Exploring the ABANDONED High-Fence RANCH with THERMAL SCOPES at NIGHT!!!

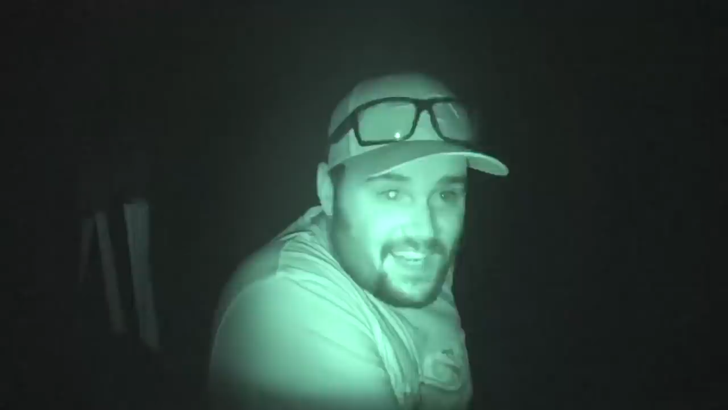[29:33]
And I've seen like six things. Oh, there's two deer. There's two deer, a opossum, a mouse.
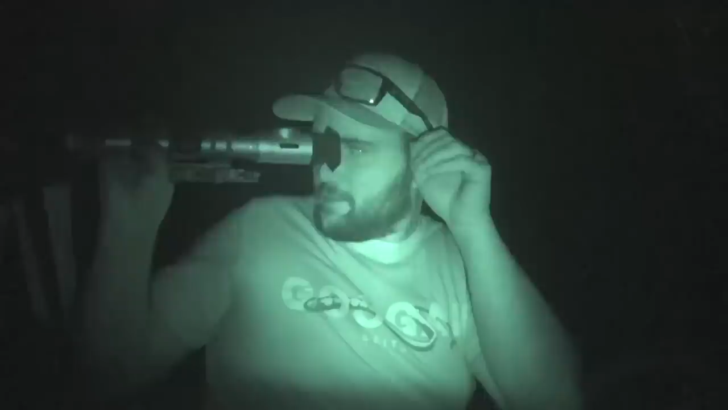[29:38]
I'm not recording, so you guys can't see any of this stuff, but... All right. What am I... Left? Oh, yeah. Yeah, you see them? Yeah. Yeah, they're just sitting out there. Two deer. And then do you see the opossum under the feeder? Yeah, I think so. Yeah, it's just like a red blob. And then there's like a red dot on a tree, too. That's so crazy, dude. We just got here. They're just sitting there. Dude, I wonder what that is under the feeder. I think it's a opossum because I can't see the fluffy tail like I could see on the other. I could see the fluffy tail and the raccoon running. He stood up. I think it's a opossum. It could be a r... I mean, we can turn and see what it is.
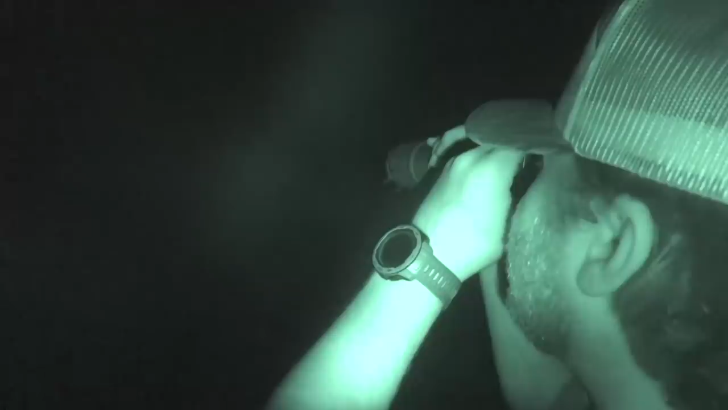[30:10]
You can see those deer, like clear as they are. Oh, yeah. Yeah, they're just chilling. Well, we just found two deer. They're looking at us.
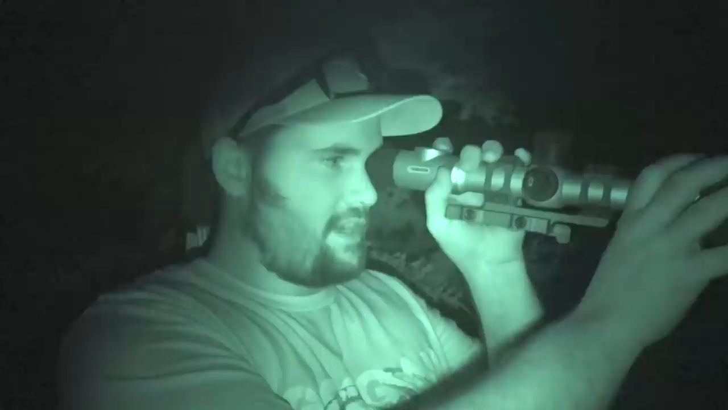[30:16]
I think we might have made too much noise. There's something to the right. Look at those guys.
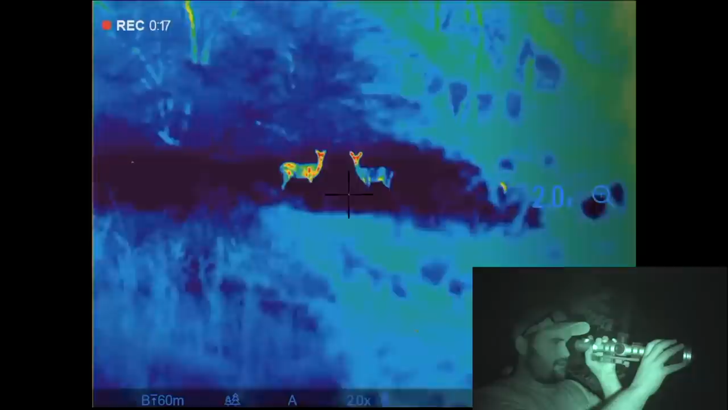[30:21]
Oh, you hear that owl? There's something to the right of them.
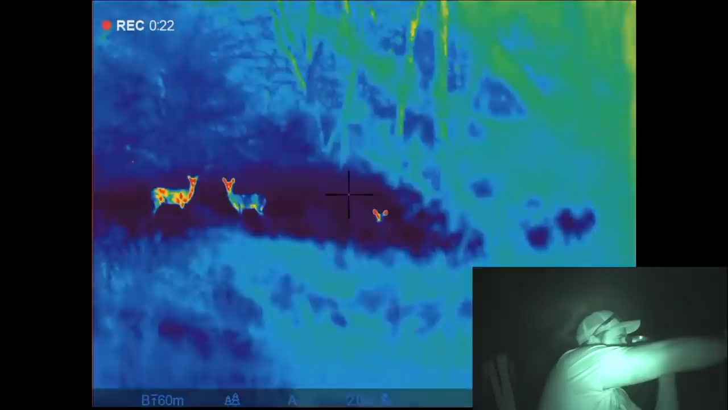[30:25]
Oh, it's another deer. It's bedded down. Look at that guy. You can see his ears.
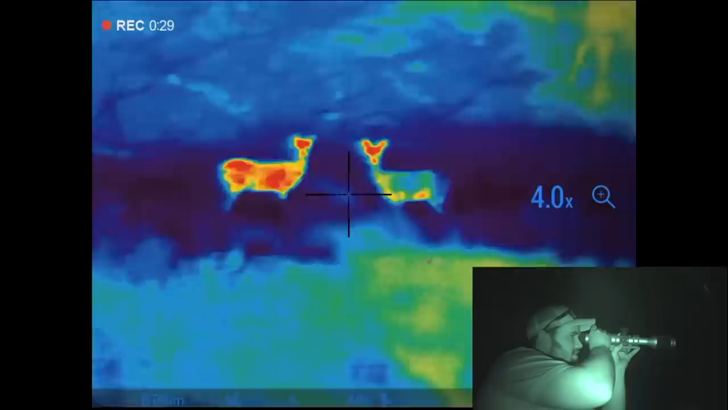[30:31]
Three deer. Dude, they're just watching us.
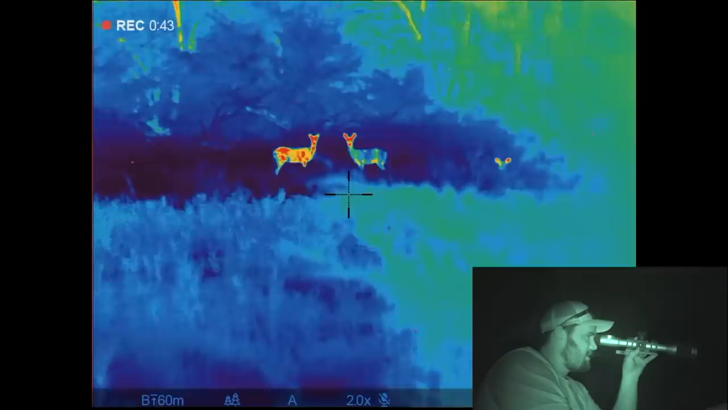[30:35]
One is significantly warmer than the other, which is odd.
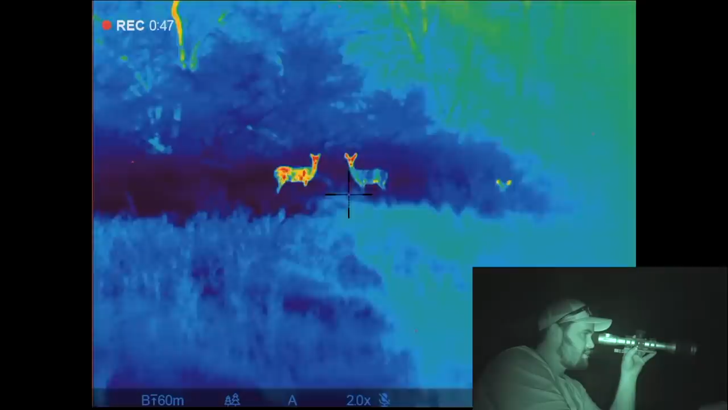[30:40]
Like, one, you can only see its head. And the other one's, like, really dark.
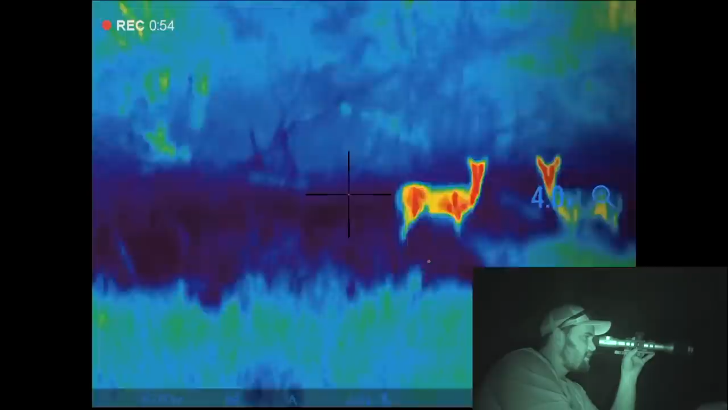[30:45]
That's so strange. And that guy's just bedded down, it looks like. This is just the craziest thing.
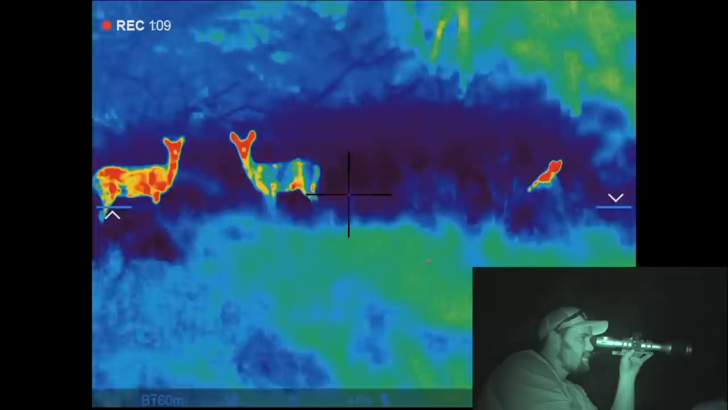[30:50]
Yeah, one's laying down. Right now, we're basically just right behind the pond.
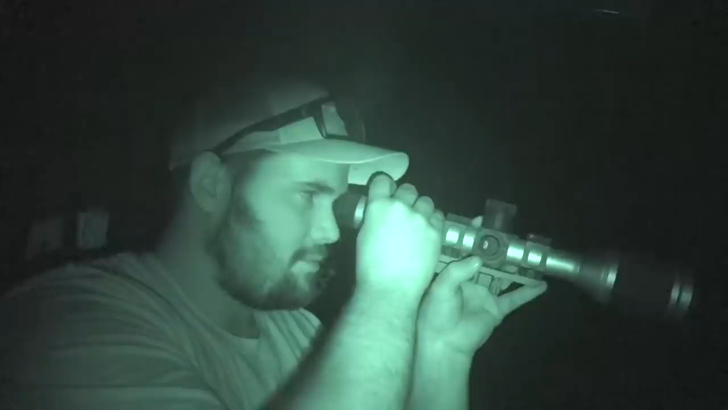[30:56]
And we didn't see much between here and the pond. But we got on the backside.
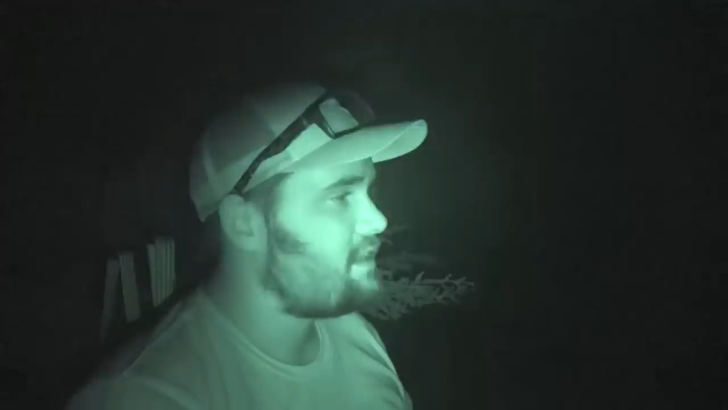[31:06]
A little thicker stuff. So hopefully we see something else. All right, folks. We just found...
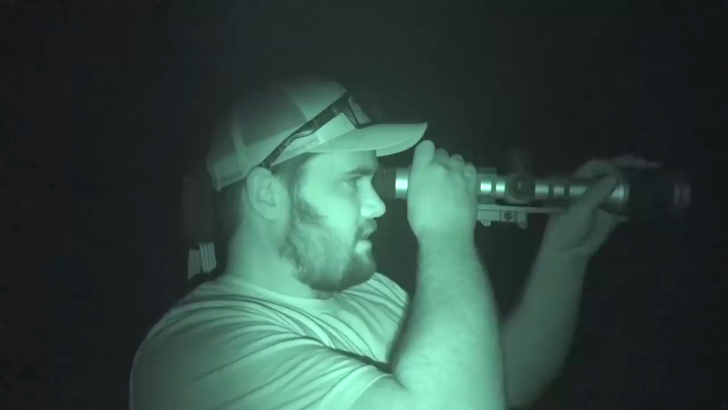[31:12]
I can't tell what this is. It might be a deer. I don't see any other ones. He's right in front of us.
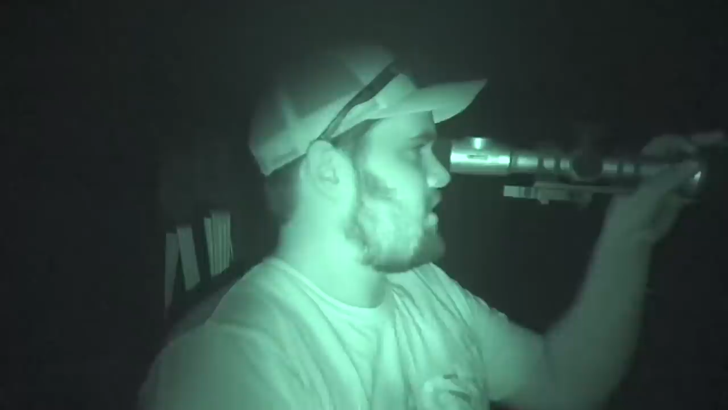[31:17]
We're going on a path down to the southwest corner here.
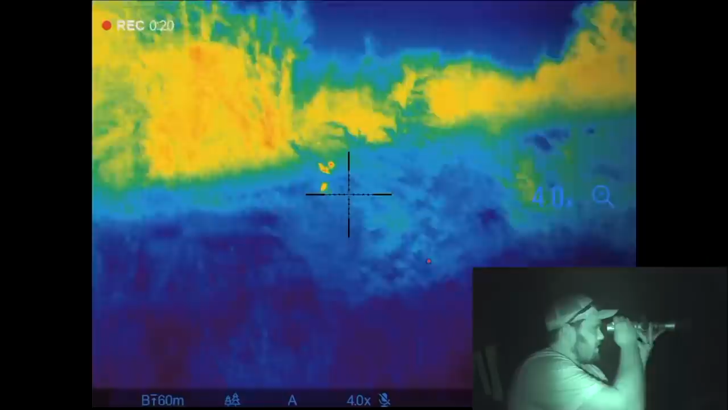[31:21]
I bet it's a deer. I mean, I can see that. The ears. It could be a coyote.
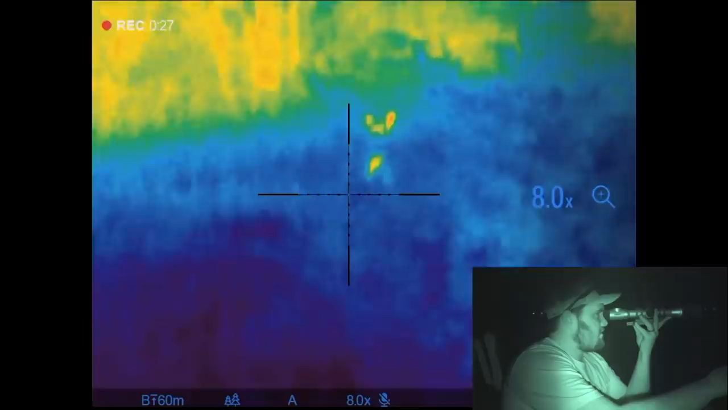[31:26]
I can't tell how high up it's sitting. Bro. I don't know.
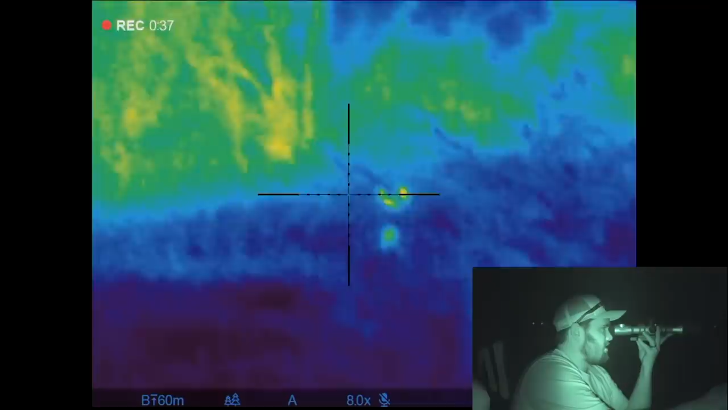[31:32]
It might be a coyote. Nope. Nope. Definitely a deer. Yeah, that's Big Mama. She's walking.
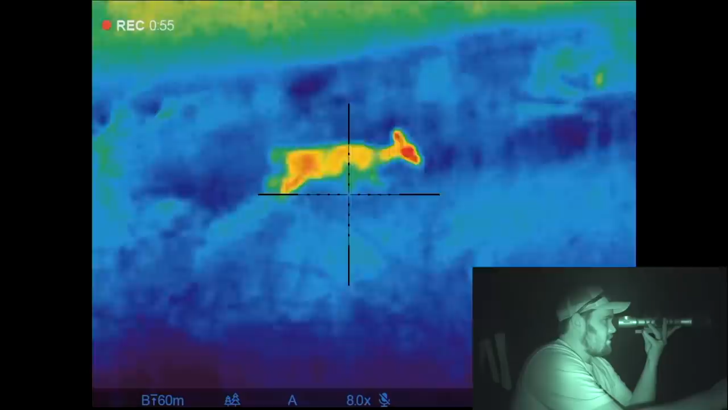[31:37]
She's checking us out. She can hear me talking. She can't see me, though. She might be able to see me.
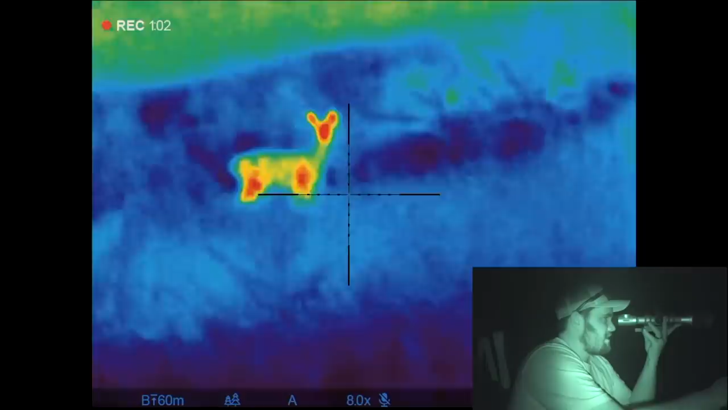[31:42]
I don't know. They probably have pretty good vision at night. She's hanging out. You can see how much she sticks out.
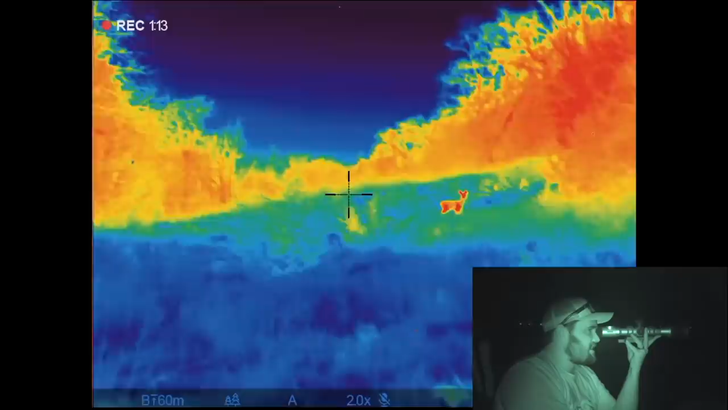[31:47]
We're finding it easy to spot animals. Obviously, at night, they show up pretty easy.
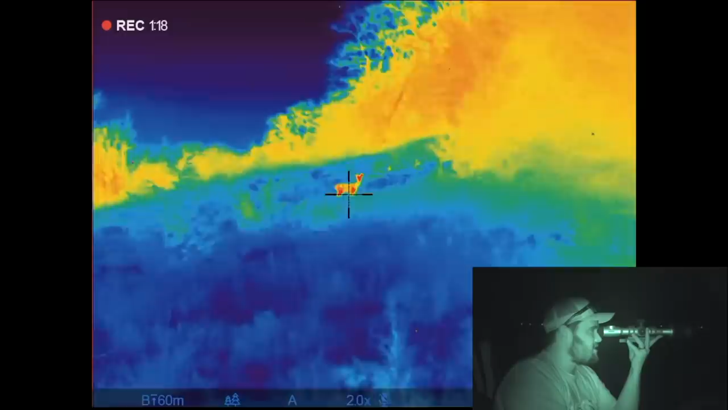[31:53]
Well, there's Big Mama. Let's keep cruising. I think we might have found... What is this? Let's see. Might be a deer.
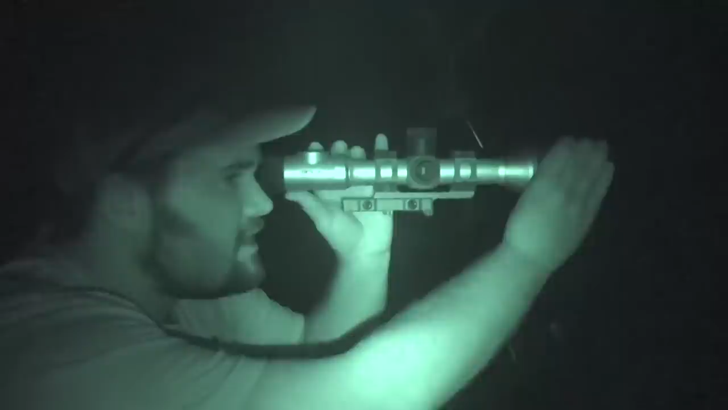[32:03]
Dude, that could... No, that's a deer. Little one, though. I was going to say, bro, this could be a coyote.
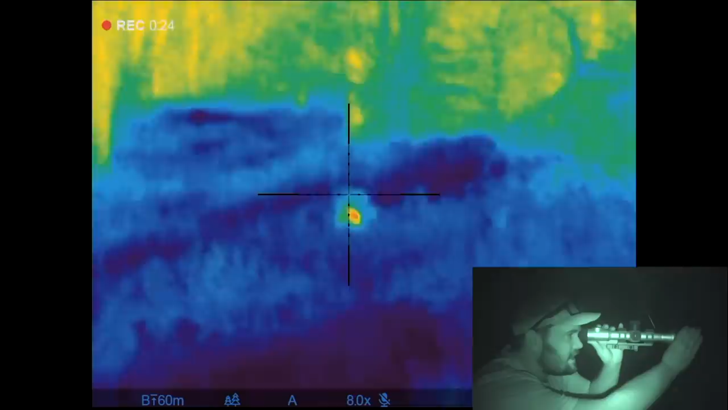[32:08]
It's a small one. Its ears are pretty darn floppy to be a coyote, I think.
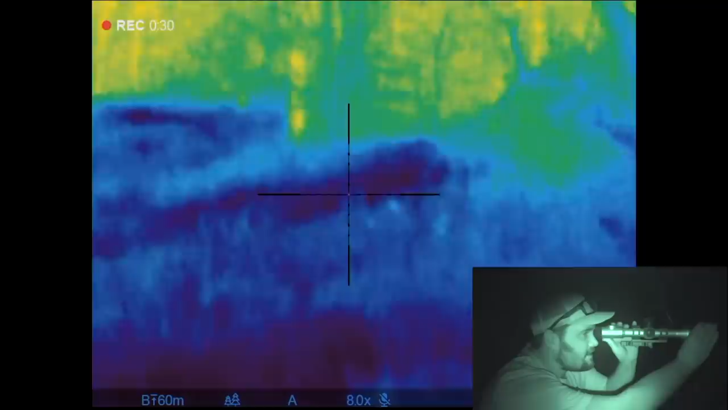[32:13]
Yeah, that's old Bambi, I think. More innocent Bambi. Don't even know we're here. Yeah, Bambi. Maybe next year, pal. She's coming right at us, though. She don't even know we're here. Now you can see her pretty good.
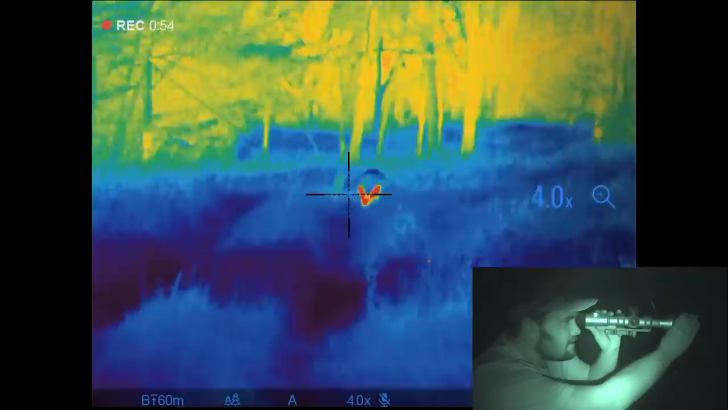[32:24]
It's weird. Just her head's kind of... Oh, now it's getting a little warmer. Oh, maybe she's not that small.
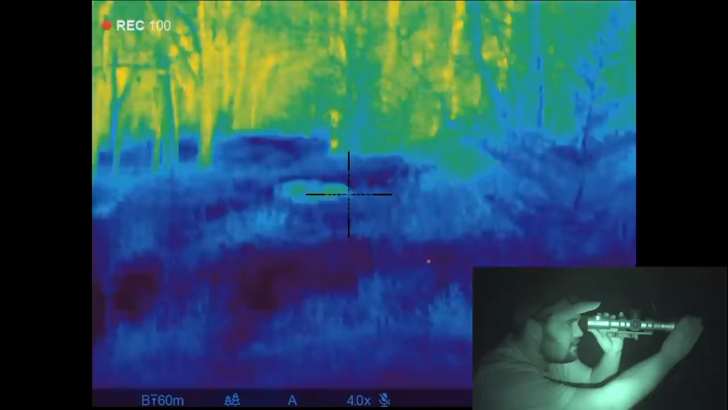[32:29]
Dude, she has no idea we're here right now. Can you hear her walking? No, I can't.
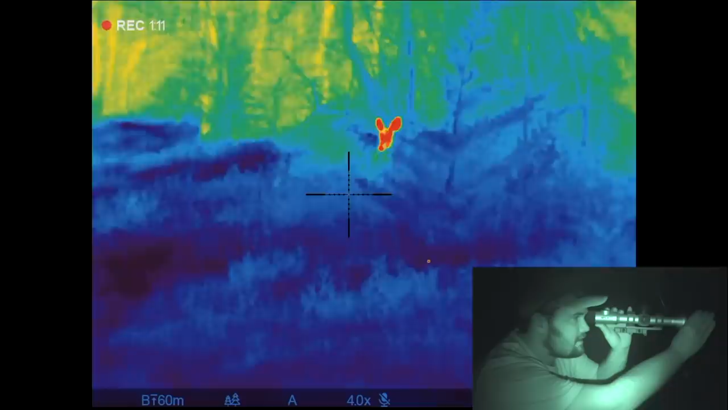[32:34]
Not yet. You can't hear that? Like, crunching of grass? How far do you think she is? Oh, she's not that far. Maybe, like, 30 yards. She's peeing.
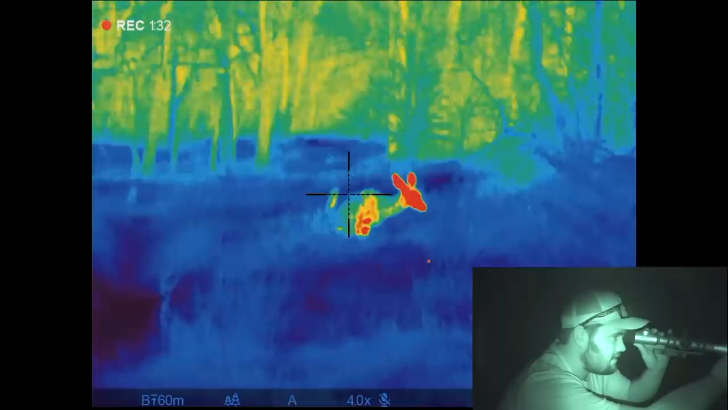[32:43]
Can you see the pee? No, but I can see she's squatting down. It looks like Millie when she pees. Well, she can hear me. She's looking. Dude, this is the coolest thing I've ever done. She might be laying a deuce.
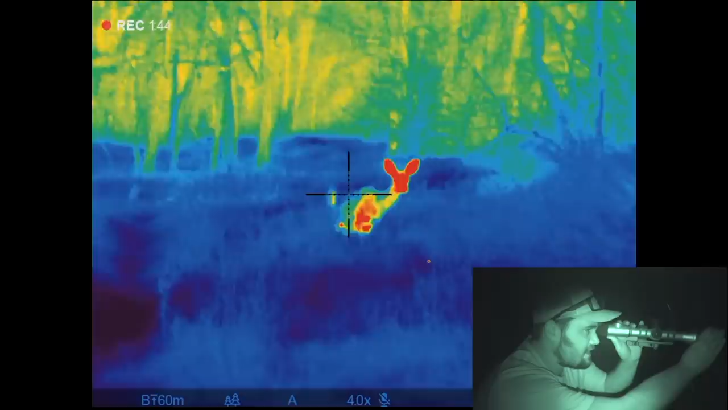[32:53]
She's taking a freaking minute. Pinch it off. Cheese and rice. She's munching, dude. She don't even know. This is just crazy that... Like, how stealthy this thing is. She's gonna just keep on going, I think.